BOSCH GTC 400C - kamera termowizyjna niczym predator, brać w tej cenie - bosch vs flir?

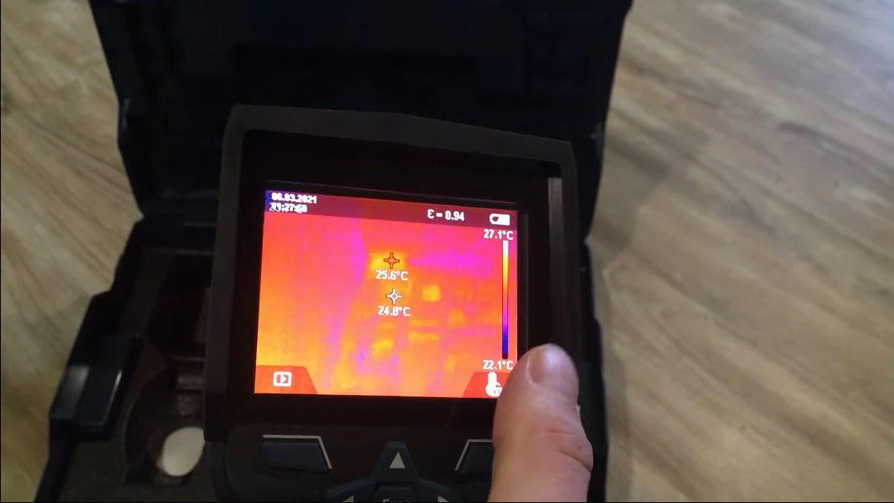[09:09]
On screen: scale top 27.1°C, scale bottom 22.1°C
od do i ona będzie operować w tych wartościach
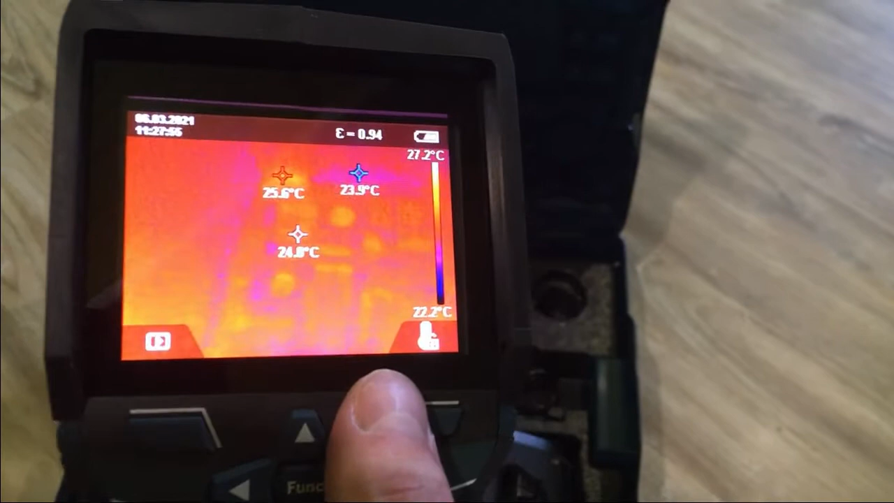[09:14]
On screen: scale top 27.2°C, scale bottom 22.2°C
co do baterii widzicie ja ją jeszcze nie ładowałem chyba raz ją tylko ładowałem tam już wyrobiono
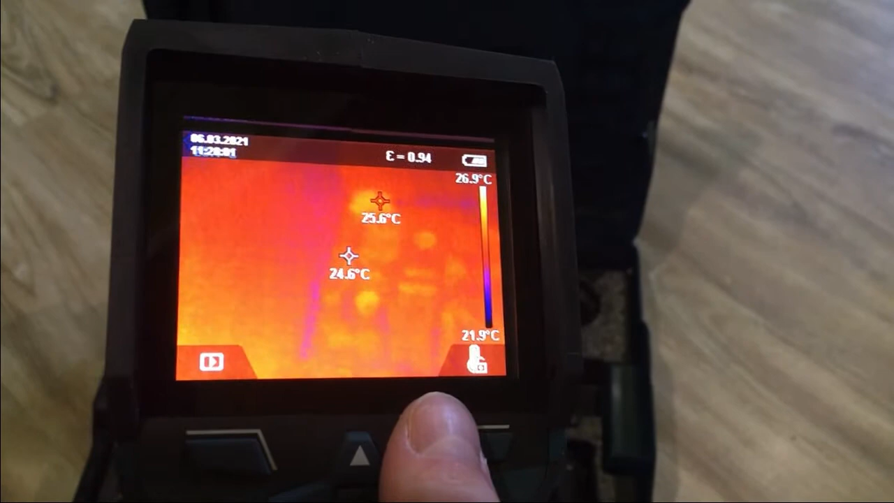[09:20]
On screen: scale top 26.9°C, scale bottom 21.9°C
za 2-3 godzinki i patrzcie ile jest jeszcze baterii tak więc szczerze
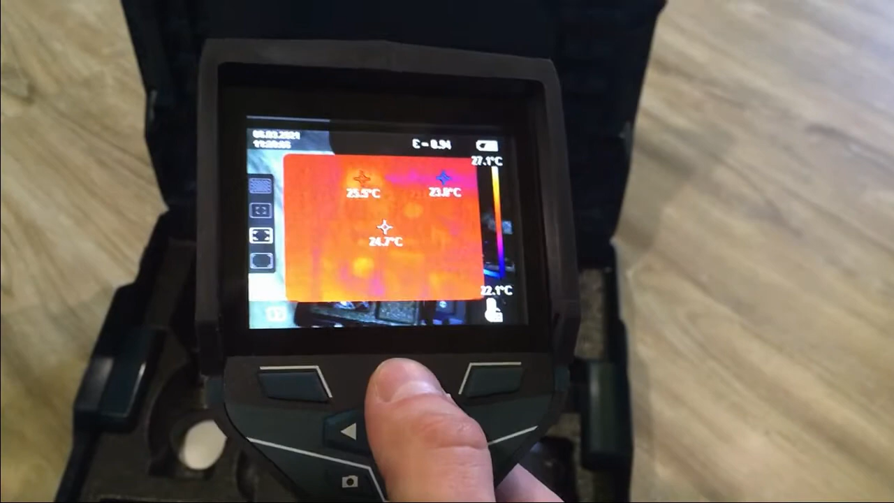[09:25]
naprawdę nie przepłacajcie to jest fajna opcja można sobie wykropować czyli na przykład żeby jeśli robicie jakiś
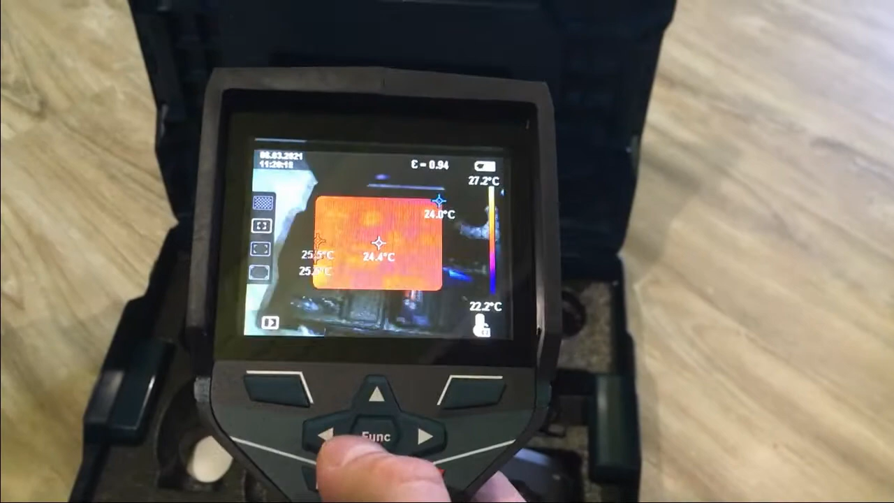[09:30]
On screen: spot 24.4°C, scale top 27.2°C, scale bottom 22.2°C
dokument pod audyt termiczny tudzież jakiś inny możecie nanieść dokładnie około tło
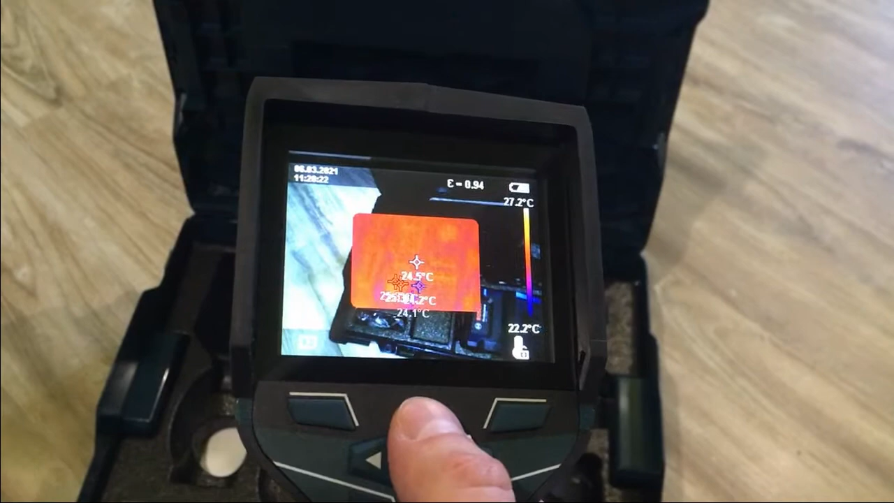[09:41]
On screen: scale top 27.2°C, scale bottom 22.2°C
plus konkretnie to miejsce które Was interesuje wskazać gdzie na przykład ucieka ciepło tu jest tak zwanego mesza można zrobić czyli sprite'a nałożyć w sensie że obraz z prawdziwego
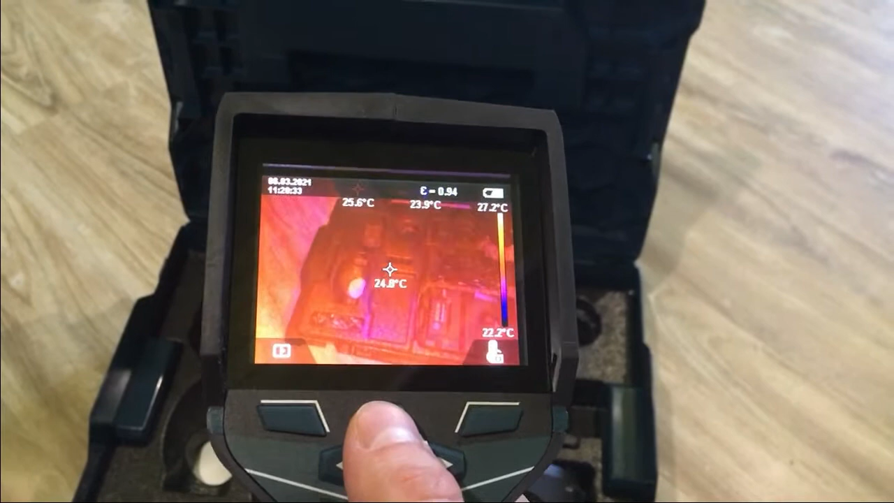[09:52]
On screen: spot 24.8°C, scale top 27.2°C, scale bottom 22.2°C
z normalnej kamery przedstawiający rzeczywiste miejsce plus
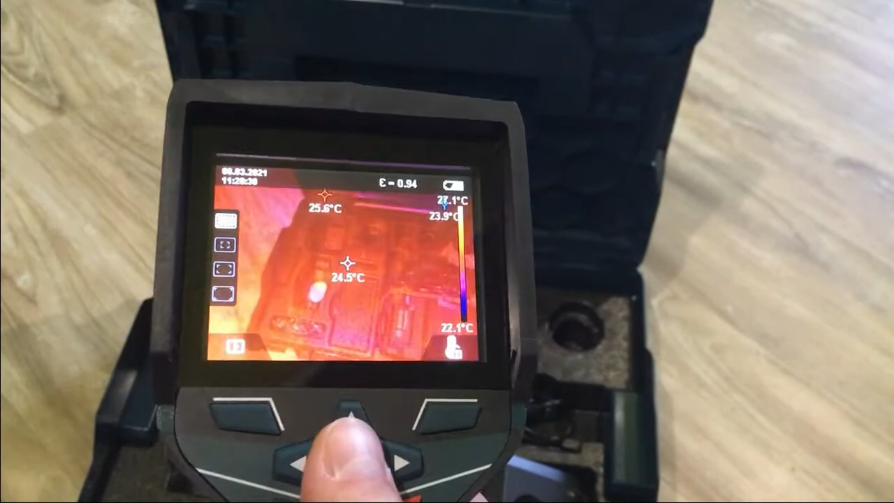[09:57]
On screen: scale bottom 22.1°C
odchyły termiczne na tym obiekcie no szczerze taki
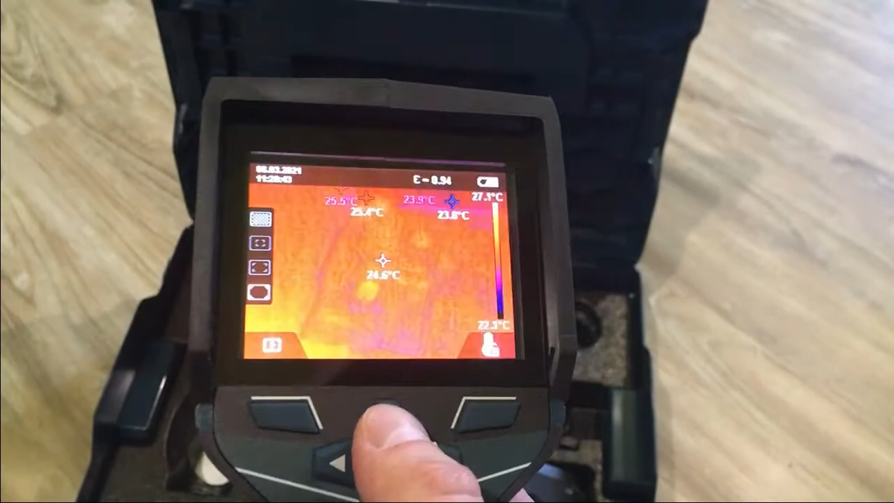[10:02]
On screen: spot 24.6°C, scale top 27.3°C
podstawowy zakres funkcji jaki
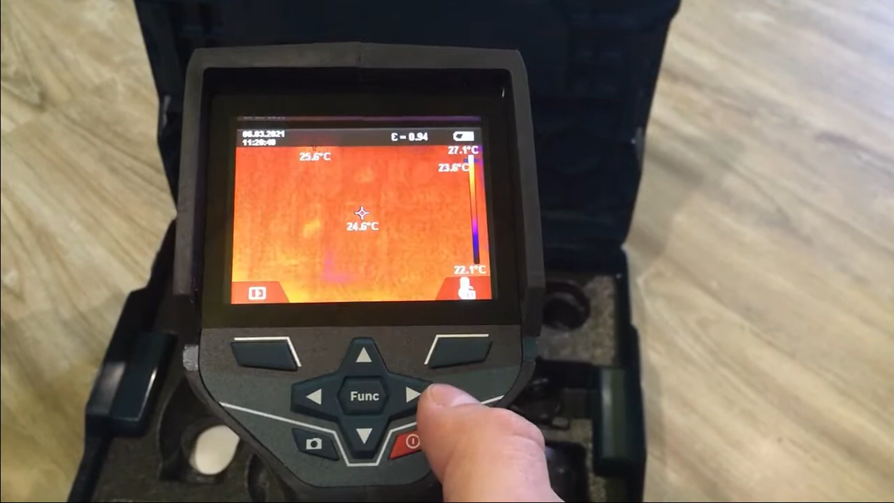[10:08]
On screen: spot 24.6°C, scale bottom 22.1°C
jaki jest w tego typu rodzaju urządzeniach
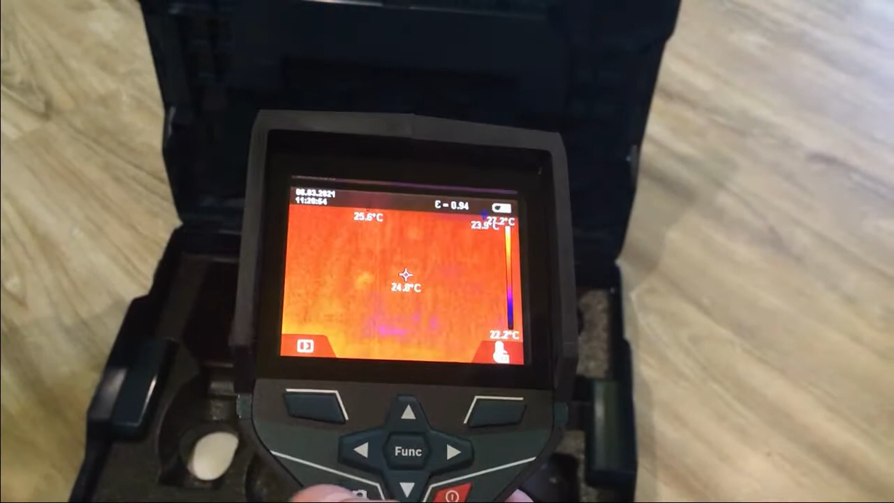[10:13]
On screen: scale bottom 22.2°C
za tą kwotę myślę że kwota adekwatna do jakości spełniającą naprawdę większość funkcji